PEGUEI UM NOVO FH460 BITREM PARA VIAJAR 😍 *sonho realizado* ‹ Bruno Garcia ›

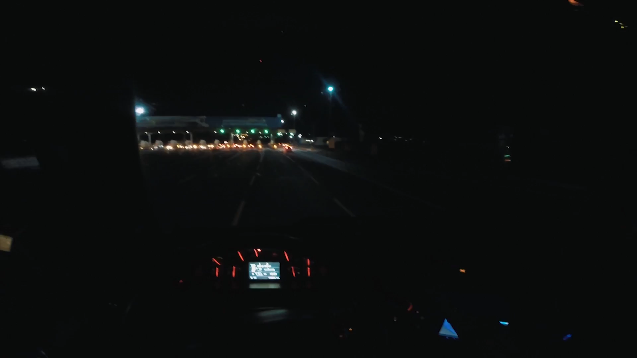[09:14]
Passando o pedágio com o bitrenzão. Só segurando o freio motor aqui, ó. Bicho velho.
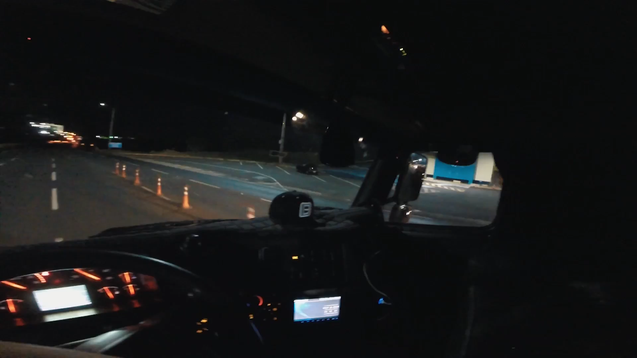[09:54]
Vamos que vamos. Deixa eu abrir espaço aqui que o carro do Scrantz já tá saindo aqui, ó. E nós tá vazio, né? Ele tá carregado. Que vamos, rapaziada. Você tá doido? Que alegria, molequinho. É nóis, Cube 3zão, pai. É louco. Vamos que vamos. Deus abençoe a viajada aí. Que ocorra tudo de bom, de belo. E vamos que vamos no bitrenzão. Virei bitrenzeiro agora, hein.